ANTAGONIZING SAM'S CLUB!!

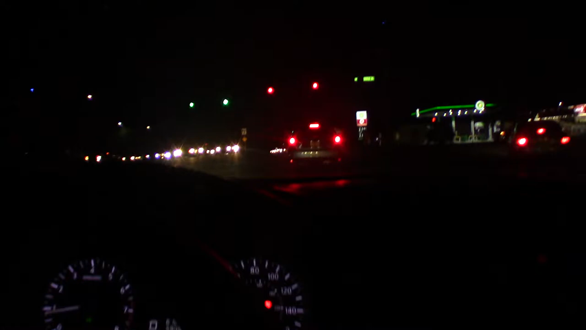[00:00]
Yo, what the fuck doing in the middle of the intersection on a red light, bro? Oh, yeah, so we're on the way to Walmart. And this nigga's like right in the middle of the intersection. I backed up and everything from the backup. He didn't even back up. Look at him. He's past the crosswalk. Yo, he's just all the way up there.